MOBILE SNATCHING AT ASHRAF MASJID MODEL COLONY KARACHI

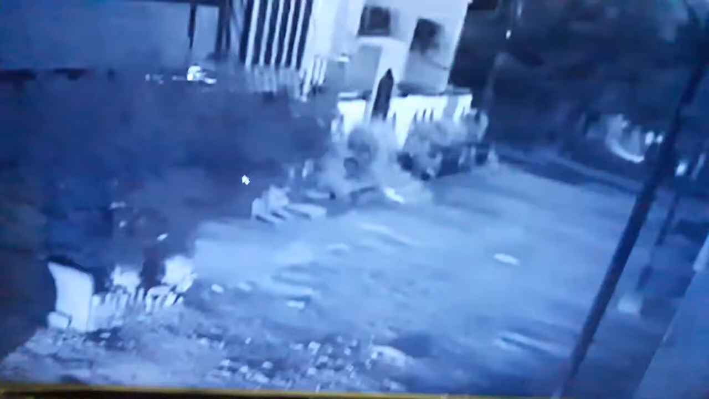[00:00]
यह तारिक साहब बंद करते हैं जबकि मैंने रिक्वेस्ट की थी कि सर रात में आप लोग खुली रखा
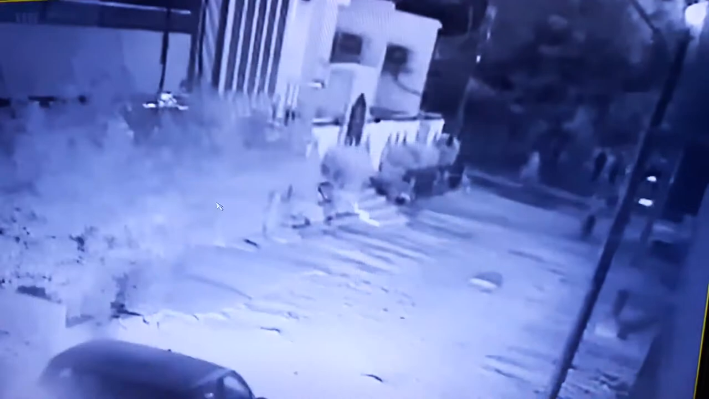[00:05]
करें यह अल्वेडी सनाट होता है यह दो खुछागे है तो
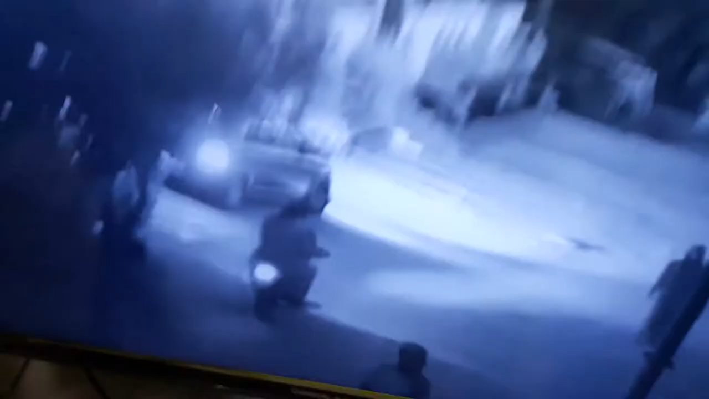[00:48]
यह आए है एक बाइक पे यह लोटकी
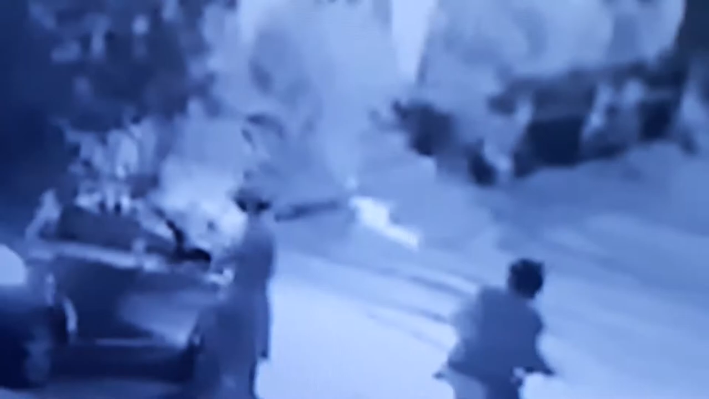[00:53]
गण यह लोटकी गण तो फाइफ नहीं
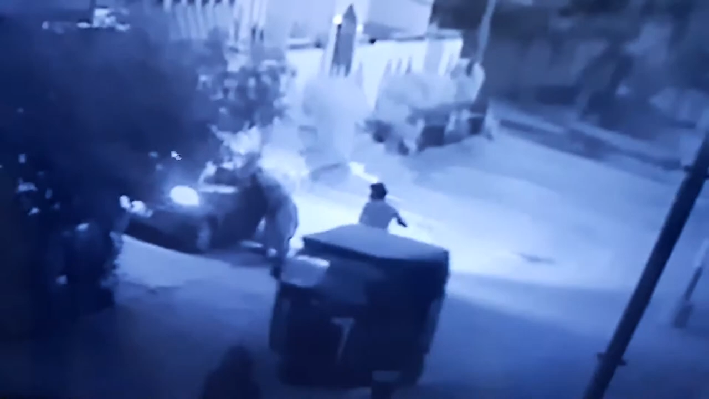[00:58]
यह चर्सी टाइप का बंदा लग रहा था यह जो था है इसके मूह पे जखम के निशान भी थे और वो दूसरा बंदा था वो पठान
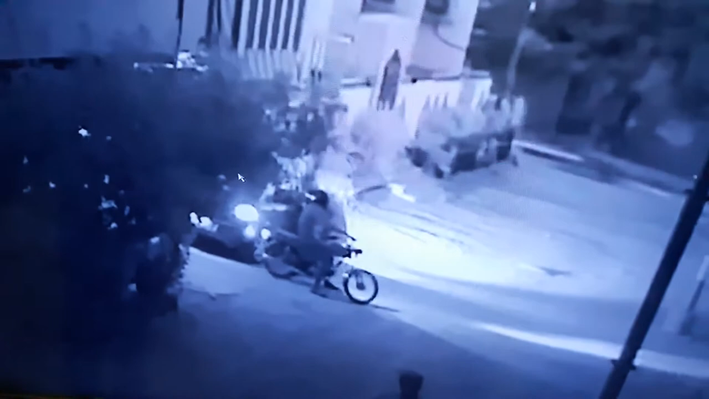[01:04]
टाइब लग लग रहा क्योंकि उसकी लैंग्विज भी क् है कि कैप पैना वाता है इसने बाल बढ़े वे हैं नहीं यह शकल विजिबल नहीं है